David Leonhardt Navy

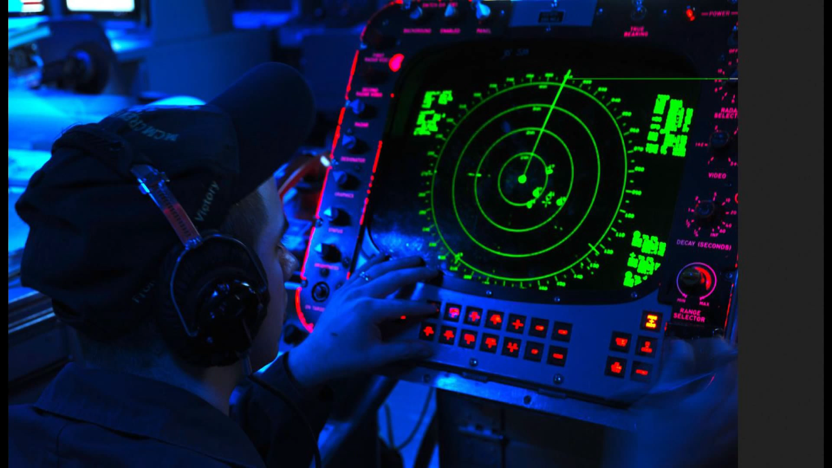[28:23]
we had a radar repeat, a surface search radar repeater down in our compartment too. And we could, uh, watch the surface search radar, but we couldn't, and we could control where the cursor pointed and the range that would, you know, the range that would, the scope would show.